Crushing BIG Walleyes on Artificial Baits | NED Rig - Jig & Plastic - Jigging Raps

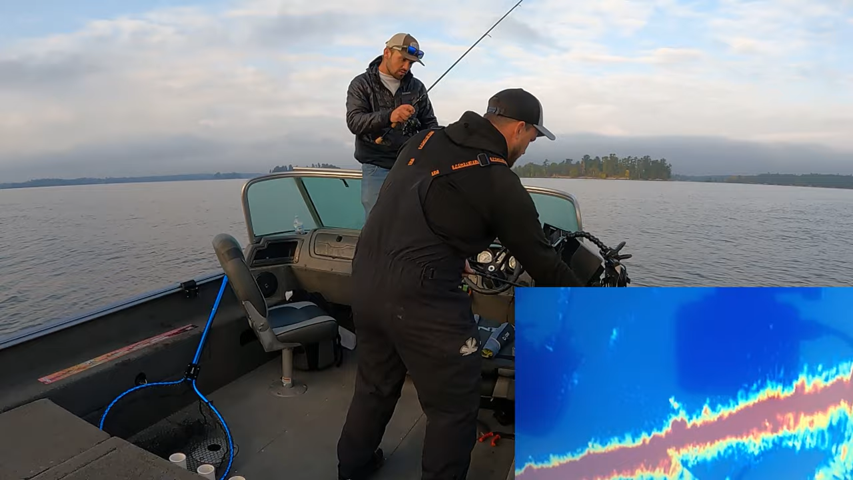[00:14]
Come up and crush it. Oh, I thought. Yes, let's go. 35 feet that way. See that one? Yeah, that should be right to him. You see yourself? Yeah. That looks like a decent fish too. Come on. Come up and crush it. Is he on it? Oh, I thought. Yes, let's go. Let's go. Oh, if they're biting on that, I'm going to be a happy camper.
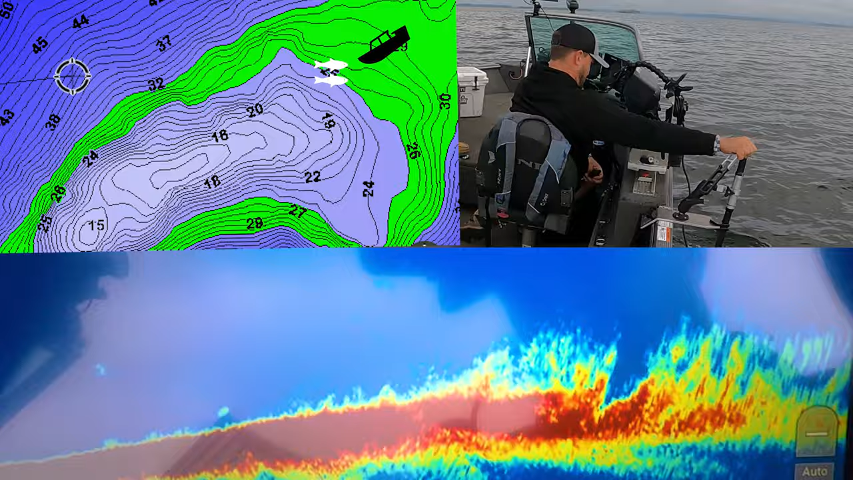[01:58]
Right up this edge here. Might be where it's just dropping down here quick.
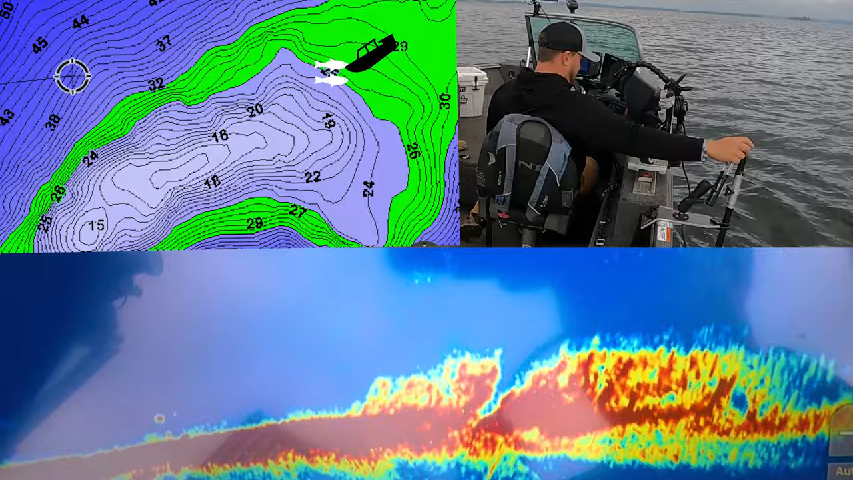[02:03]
Drop down off the... Actually, you could probably drop pretty close to straight down.
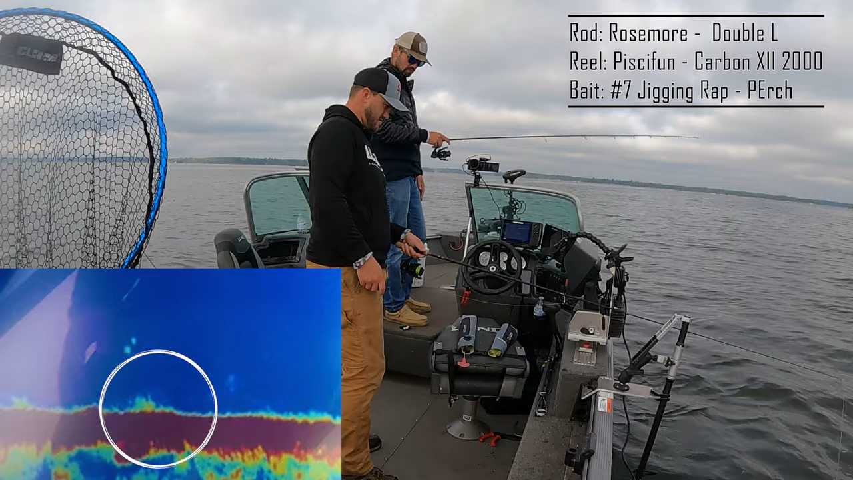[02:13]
See that one. Oh, see that one? Yeah, he rose up, thinking about it. Decent. Decent. Yeah.
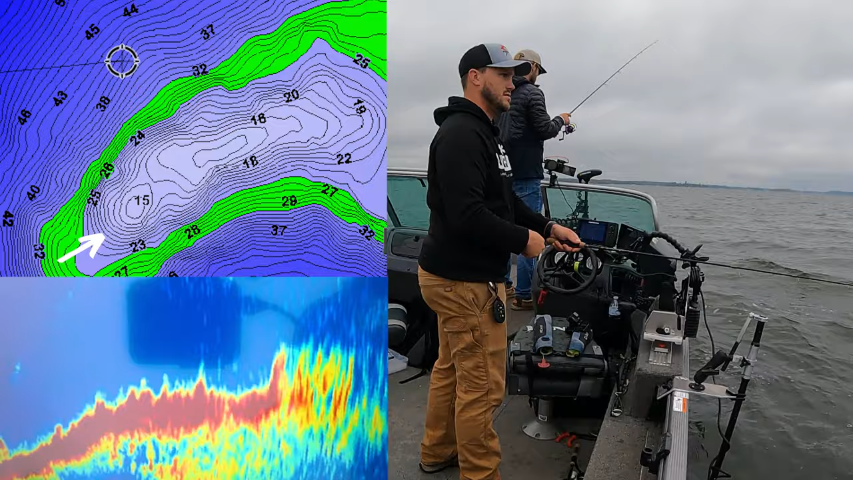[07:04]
I am overlaying some of the information with the rod, the reel, the bait. Trying to put all of that information in some of that time while I am fishing so I don't have to take as much time afterwards to talk about that and to demonstrate that.
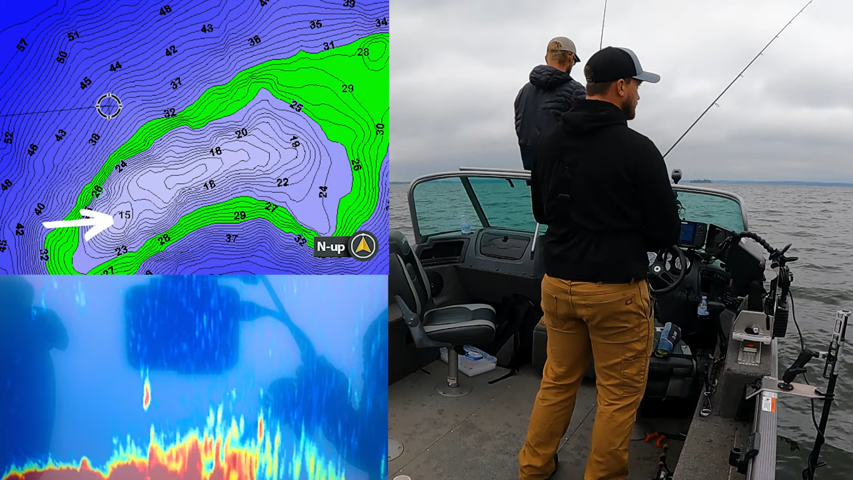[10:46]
But... Let's get back to some of those bigger ones. Ooh. He's coming after me. Oh, come on. That's a good fish. That's a big fish. We're in 17 feet, but... Oof. That one looked bigger than those other ones. Let's go. Still a good fish. Oh, come on. Ned Rig is cleaning house today. You bet. Another quality fish. Some stuff going on 65, 70 feet off the edge of that. Boop. Let's go.